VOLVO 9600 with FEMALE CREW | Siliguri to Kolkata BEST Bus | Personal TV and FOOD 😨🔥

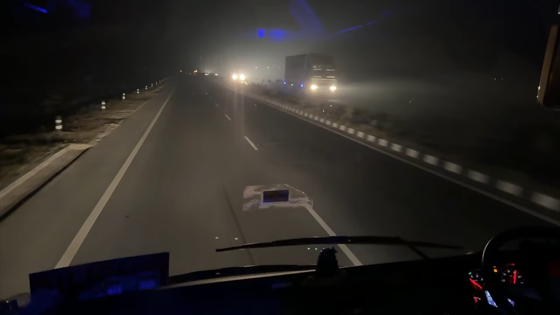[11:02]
All right guys, it's about 8 o'clock at night and we just crossed the Islampur bypass.